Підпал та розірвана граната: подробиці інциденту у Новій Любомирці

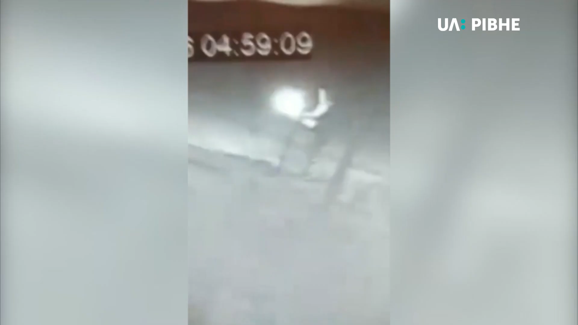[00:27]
На ньому видно, як в авто кидають пляшку із запальною сумішшю.
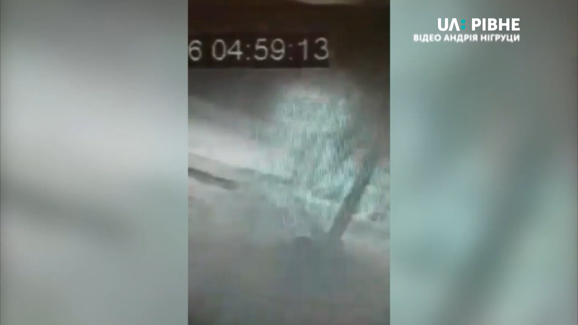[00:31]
«П'ята година ранку, ну я почув,